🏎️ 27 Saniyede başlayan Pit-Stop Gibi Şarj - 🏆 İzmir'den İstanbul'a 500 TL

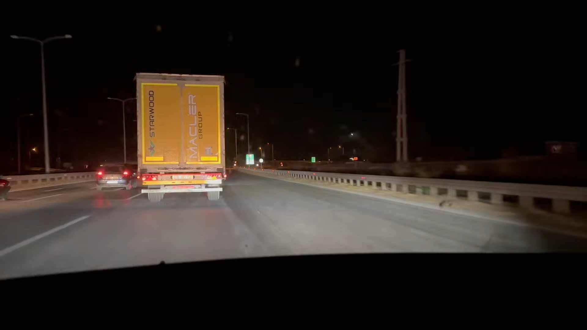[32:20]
Full yolu gitmeye. İzmir'den girmiştik. Saruhan'dan çıktık. Susurluğa kadar geldik. Karnımızı doyurduk. Arabamızı doyurduk. Şimdi tekrardan Susurluk'tan giriyoruz. Bu yolda 60 TL tutacak. Güzel olan şey yolda 110-120'ye bağlayarak hele ki bir de bir arabanın arkasını kendimizi kilitleyebilirsek bu yolun keyfini yaşayacağız. Öyleyse şimdi gişelerden geçelim. Kenan Doğulu söylüyor. Yosun.
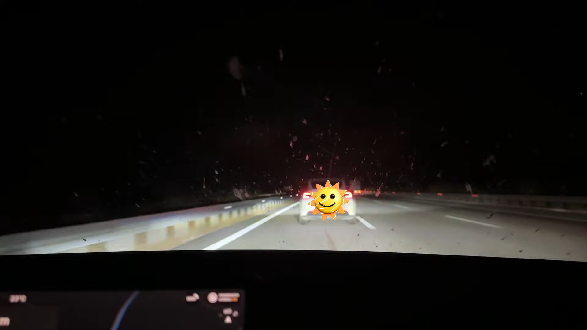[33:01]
Emrim çok çabuk bir de yol verdin. Çekmenin anlamı kalmadı. Önümüz kapkara kaldı.
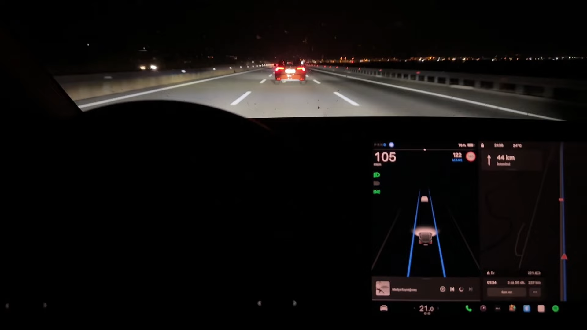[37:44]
Bu da otopilotta insanın atıp öndeki arabaya kilitledikten sonra şimdi 105'e düştüm de normalde 125'deydim. O kadar rahat gidiyorsun ki sizlerle bu güzelliği paylaşmak istedim.